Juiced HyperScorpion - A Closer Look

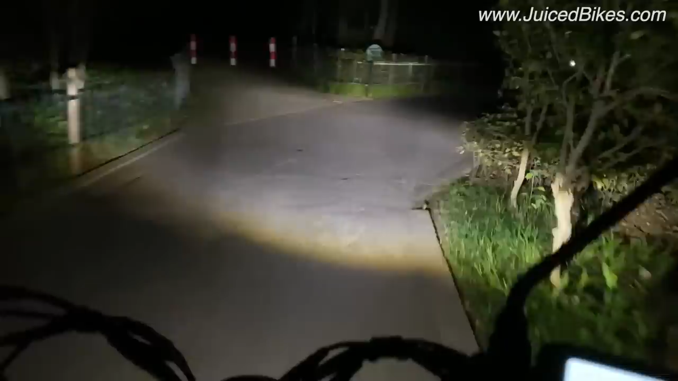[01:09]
In this mode, you have the daytime running lights on.